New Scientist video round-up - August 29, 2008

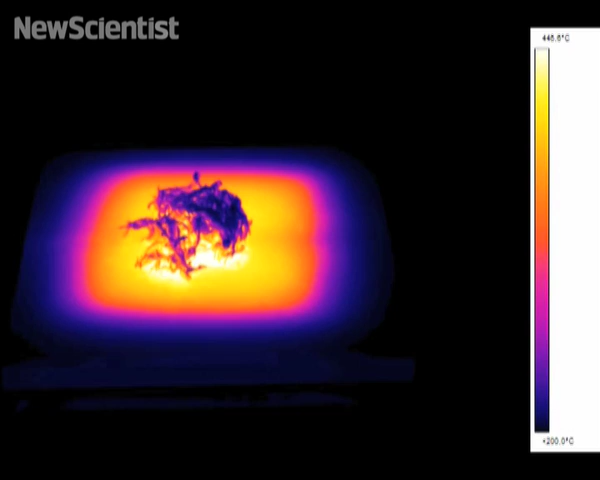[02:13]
Here you can see moss burning on a hot plate at a temperature of 450 degrees Celsius with 19% oxygen in the air. They found that at least 17% oxygen was needed for combustion to occur readily.
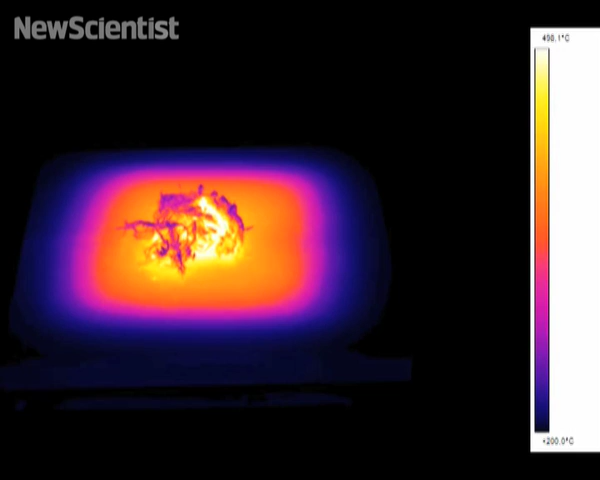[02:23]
On screen: scale bottom 200.0°C
When there was less than 15% oxygen in the air, they couldn't get matter to burn at all. This goes against previous studies, which have claimed that matter will combust with just 12% oxygen in the air.